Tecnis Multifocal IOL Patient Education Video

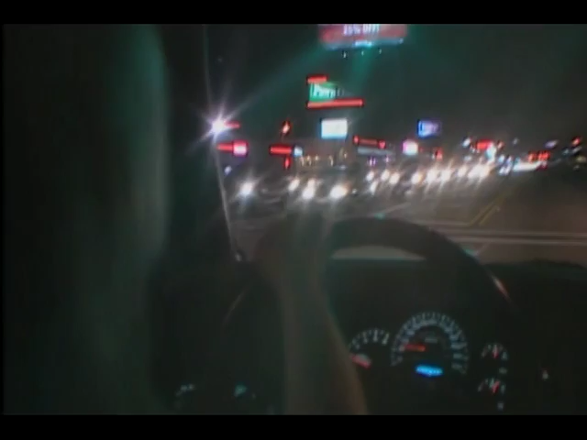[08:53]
such as halos and glare from lights at night, that are more common than with a monofocal IOL. Halos are rings of light that you may notice when looking directly at a source of light, such as oncoming car headlights.